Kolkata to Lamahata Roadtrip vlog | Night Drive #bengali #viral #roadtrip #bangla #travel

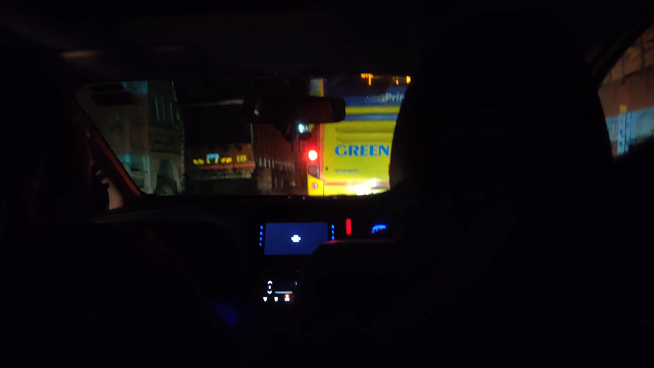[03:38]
এখন বাজে কটা বাজে, এখন এখন হচ্ছে কটা বাজে, 3টে বাজে অলমোস্ট। আমরা ফারাক্কা চলে এসেছি, কত কিলোমিটার হয়েছে, 300 সামথিং, রাইট? 330 কিলোমিটার চালিয়ে আমরা 8টা নাগাদ স্টার্ট করেছি। তো এখানে তো ট্রাফিক আছে হালকা,
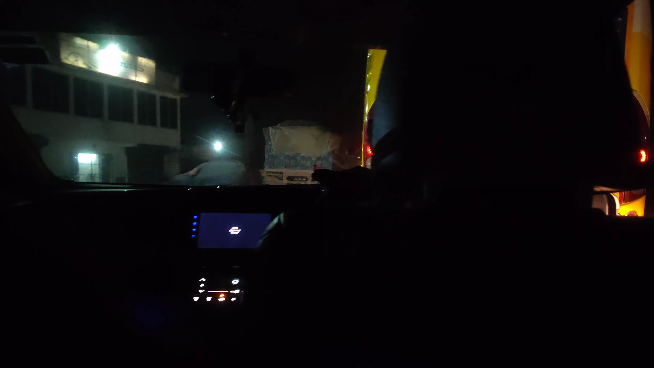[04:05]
হ্যাঁ বাদিকে বাদিকে বেরো না, কিচ্ছু হবে না, বেরো বেরো বেরো
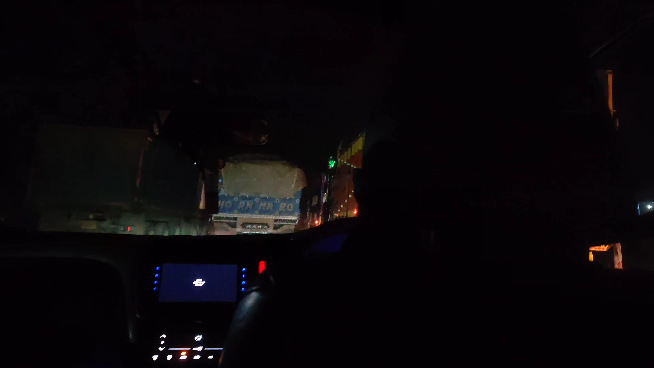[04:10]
আরামসে টানো, এরা এরা লাইনে যাবে, আমরা সাইড দিয়ে বেরো।